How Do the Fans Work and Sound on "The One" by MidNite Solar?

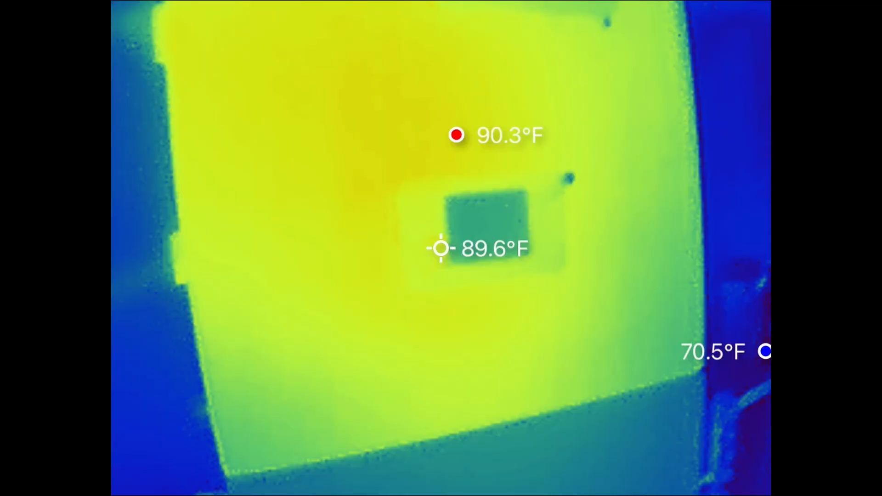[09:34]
On screen: spot 89.6°F, max 90.3°F
So the front of the inverter looked pretty cool.
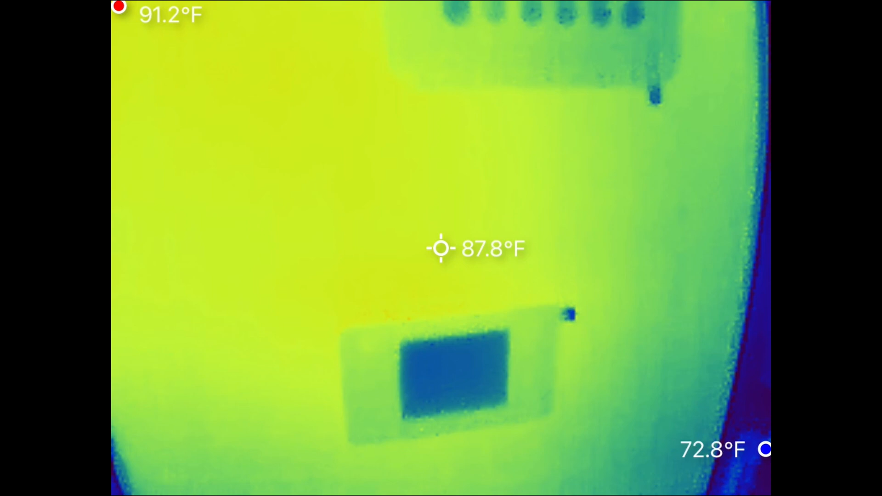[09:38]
On screen: spot 87.8°F, max 91.2°F
87, 88 degrees. Moving up to the top where the heat sink is and all the air comes out.
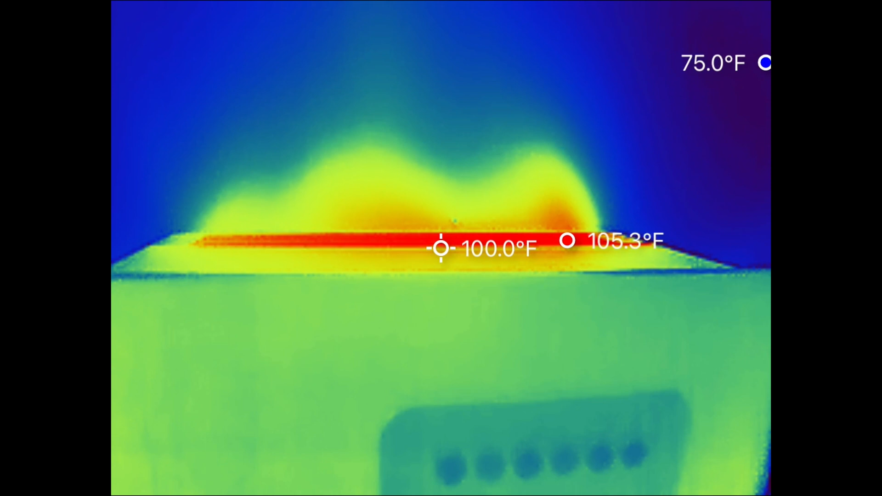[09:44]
On screen: spot 100.0°F, max 105.3°F
112 to 114 degrees.
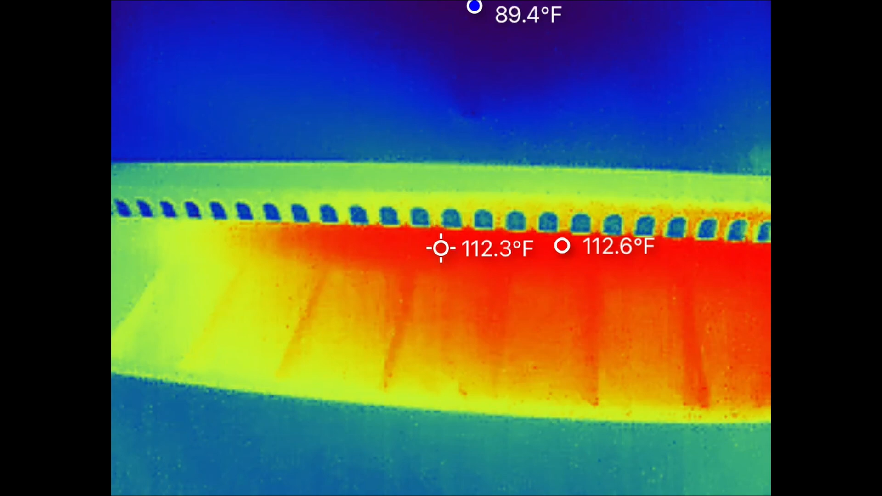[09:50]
On screen: spot 112.3°F
The right hand side seemed to be the hottest at around 120 degrees degrees.
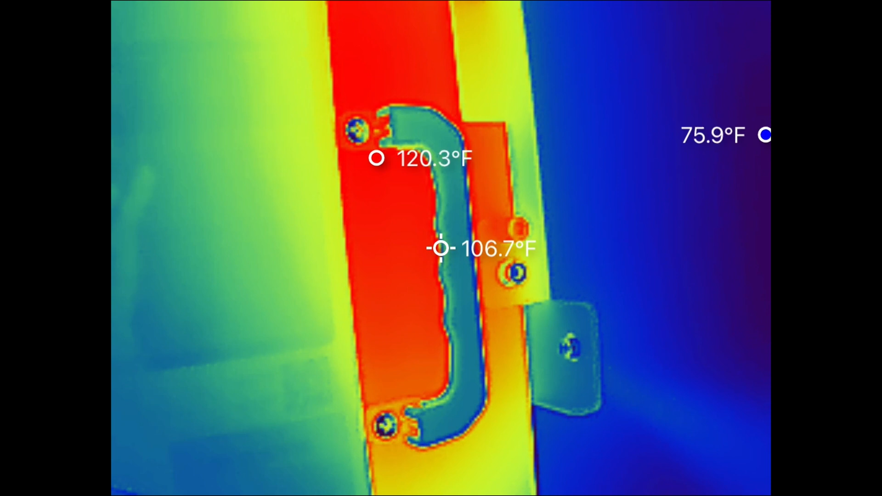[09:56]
On screen: spot 106.7°F
And everything on the inside was 98 to 100 degrees.
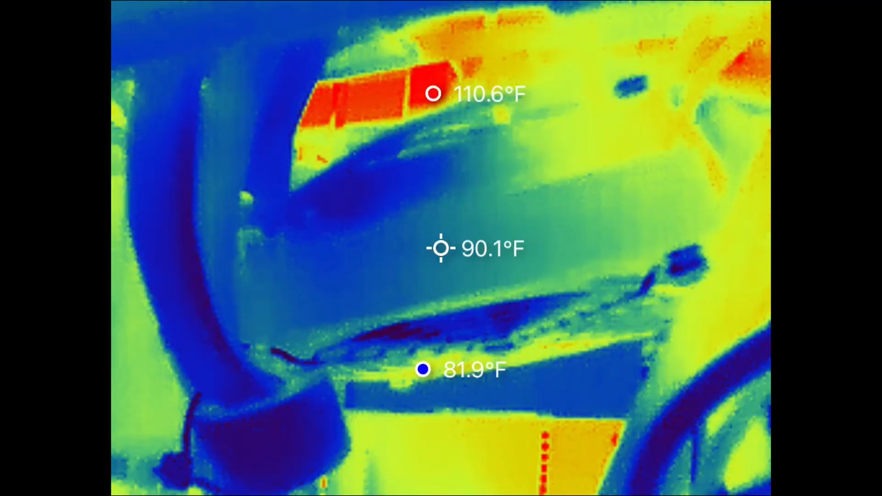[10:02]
On screen: spot 90.1°F, max 110.6°F, min 81.9°F
But now we're to the point that we can actually start increasing values and see if there is a specific threshold of power.